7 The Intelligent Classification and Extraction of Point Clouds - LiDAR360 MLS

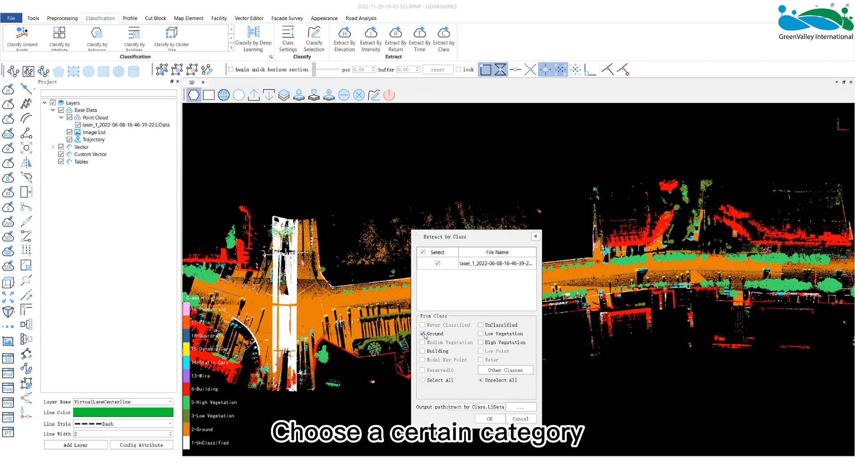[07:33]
Choose a certain category or multiple categories to be extracted,
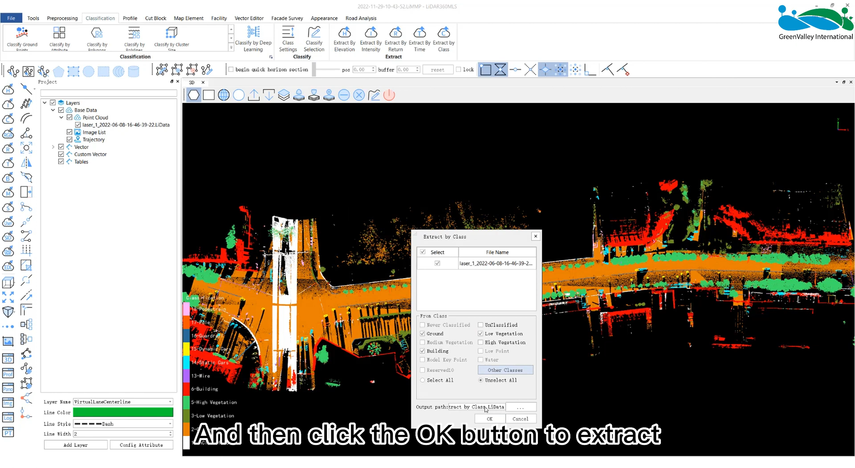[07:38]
and then click the OK button to extract.
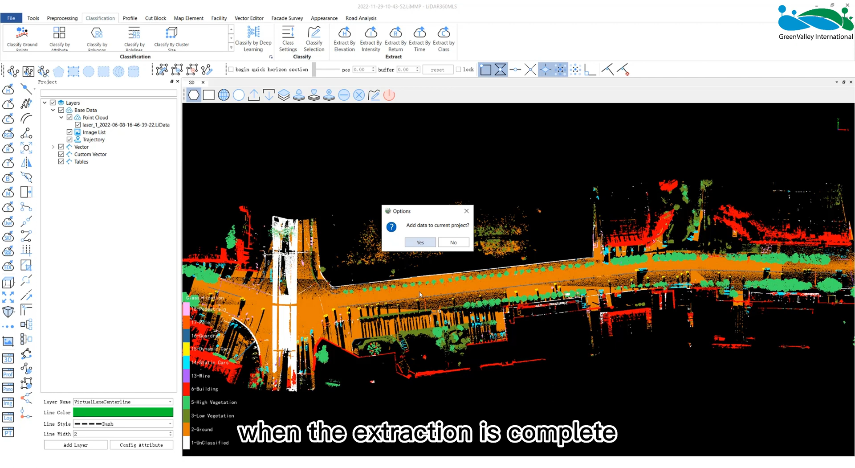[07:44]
When the extraction is complete, it will also be added to the current project.
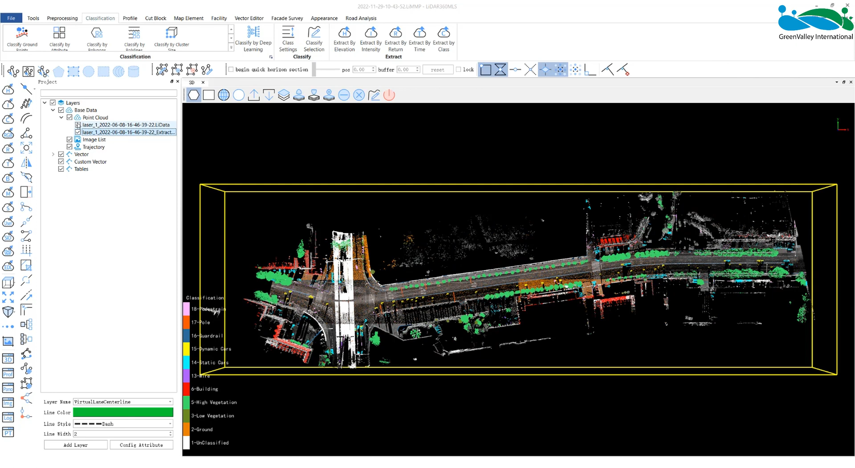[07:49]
Choose the displayed point classification here.
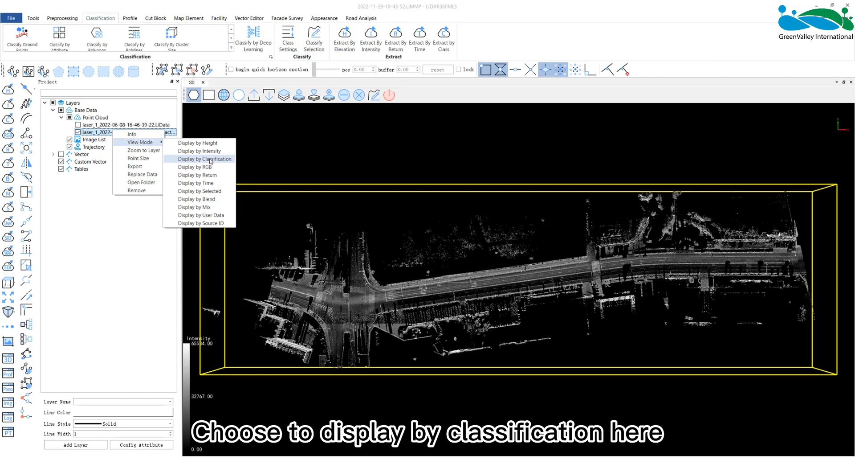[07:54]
We can see that there are only the categories we need in the point cloud data.